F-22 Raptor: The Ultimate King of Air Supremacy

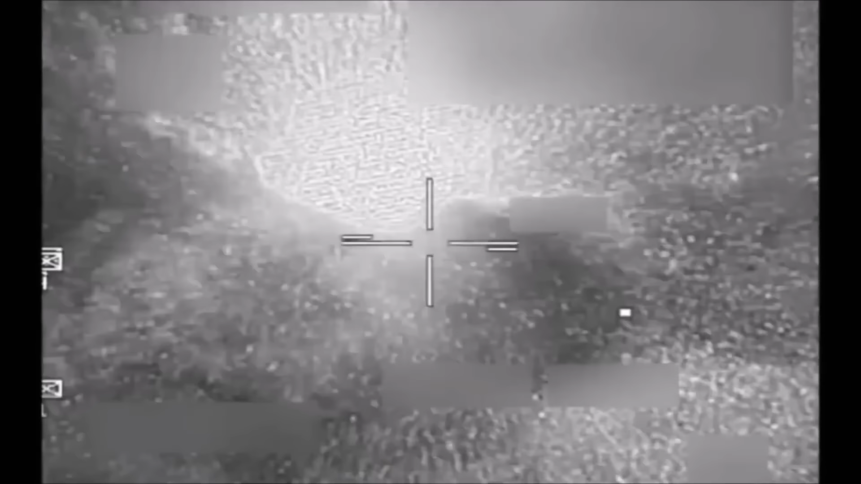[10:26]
Raptors dropped 1,000-pound guided bombs on ISIS positions near the Euphrates River in Syria.